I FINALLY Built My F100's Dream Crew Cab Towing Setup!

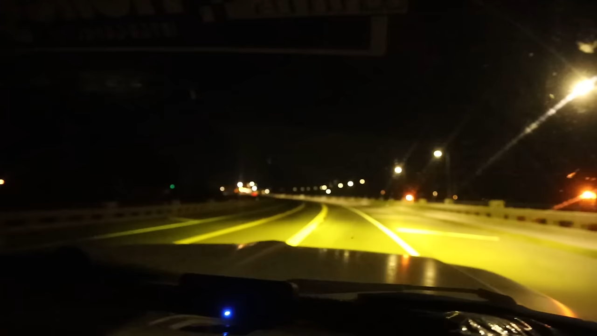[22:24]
Yeah, look at that bridge over on the left. That's sick. The train. Barely see it.